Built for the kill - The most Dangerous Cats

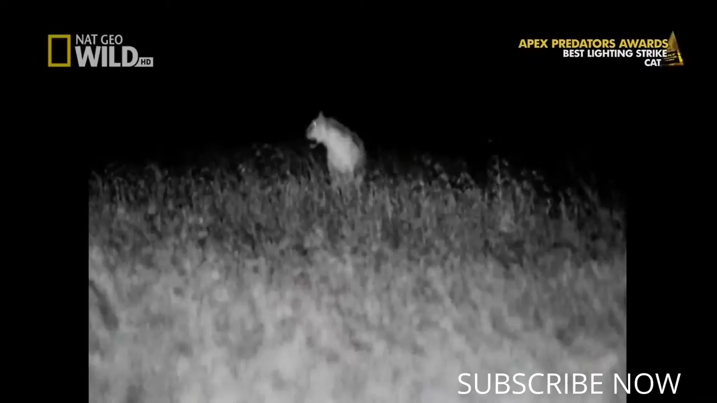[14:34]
Cats' eyes glow in the dark because the tapetum lucidum, a reflective layer on the back of the retina, acts like a mirror, bouncing light back to the optic nerve. So the retina absorbs every available bit of light in the pitch African night.
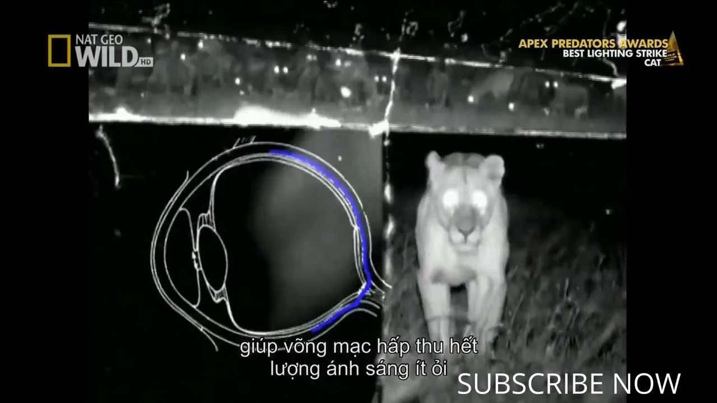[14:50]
Many animals have a similar reflective layer.
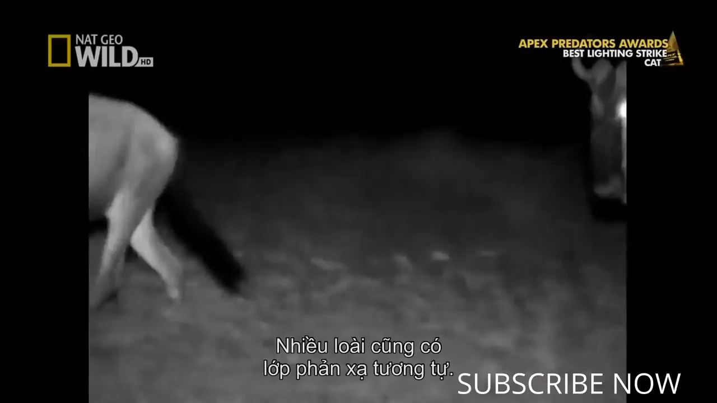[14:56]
The eyes of the zebra and wildebeest stand out like glaring beacons in the darkness. In the dark, cats can see six times better than humans. They can also see in color,
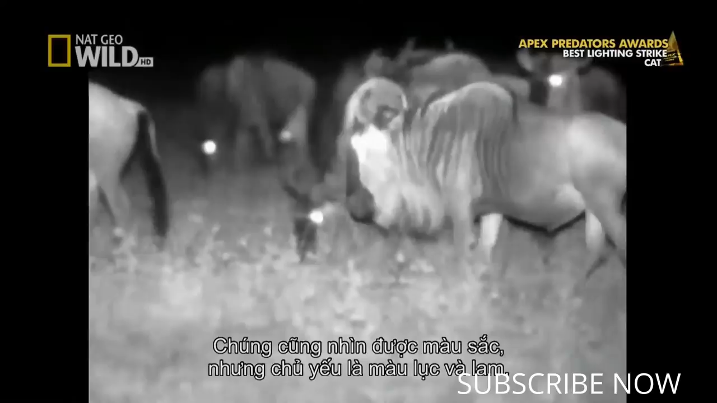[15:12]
but mostly in blue and green.
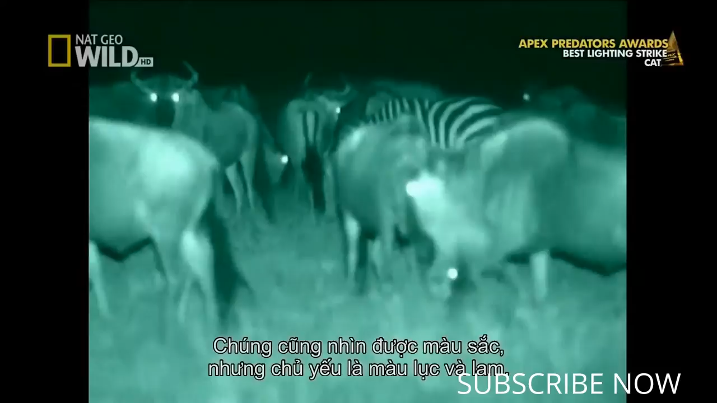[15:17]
Cloaked in darkness, hidden among the long grass,
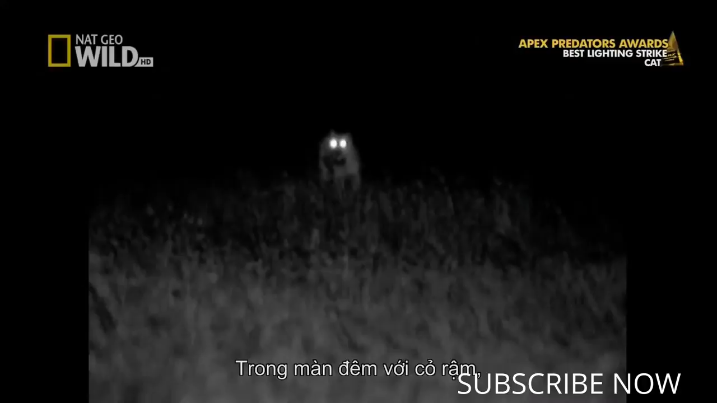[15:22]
the lions have the perfect cover and creep up on the herd.
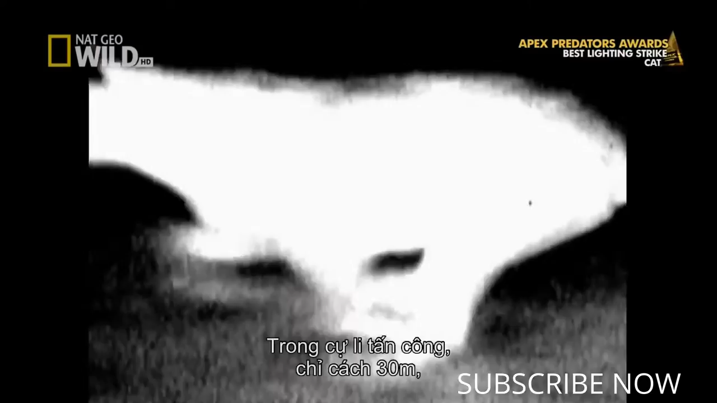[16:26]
Now they're just within striking distance, 30 meters away, and the lions charge and take down a zebra.